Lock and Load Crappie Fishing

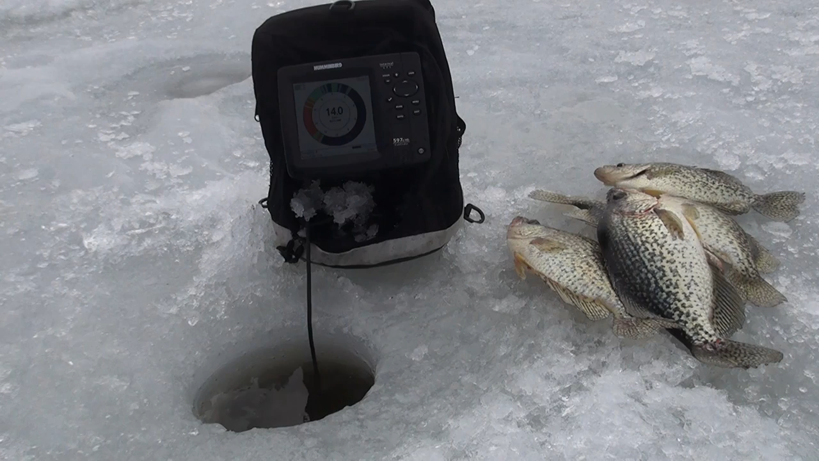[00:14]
trick has been believe it or not i try to keep it three or four feet above them watch this i'm at 10 feet look at them look at them come up as soon as they get to it they've been popping it there's one there that's a good one too fish after fish this morning i'm keeping a few of the better ones letting the smaller ones go but man there's been some good ones here's a nice big old crab as soon as that jig gets down there oh there he goes